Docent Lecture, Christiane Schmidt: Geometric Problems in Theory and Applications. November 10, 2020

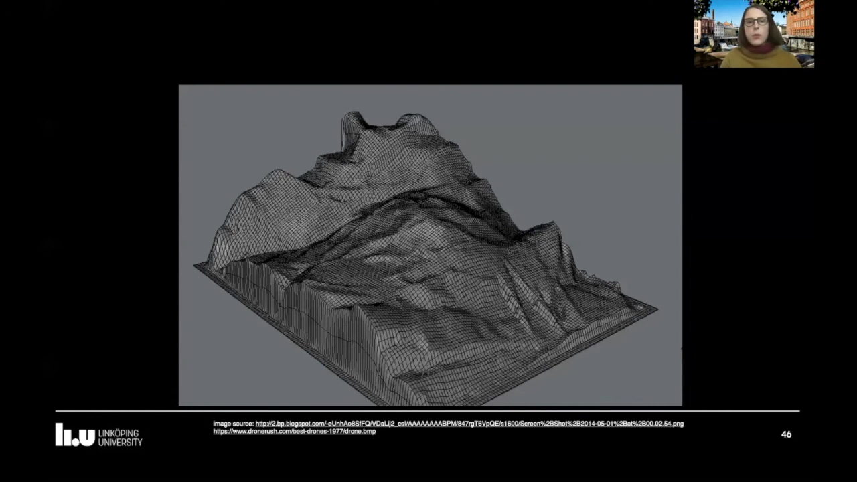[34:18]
So what does that mean? Well, let's assume you have a terrain and you have drones flying on top of that and you want to see every point.
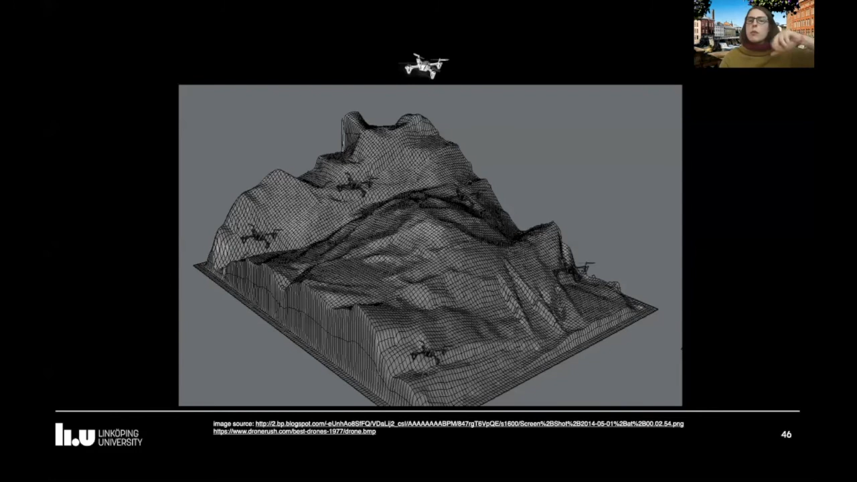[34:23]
And now your drones can't fly arbitrarily high, so we have an altitude cap.
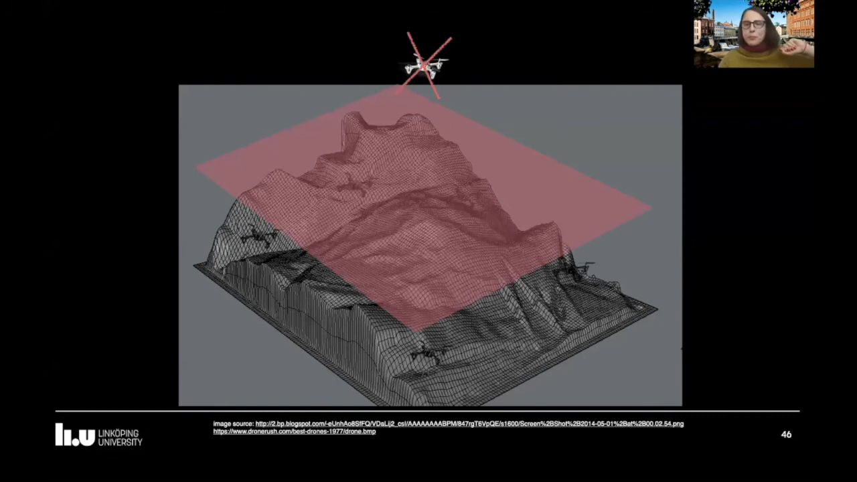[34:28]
And while that's 2.5D, we'll start with 1.5D again.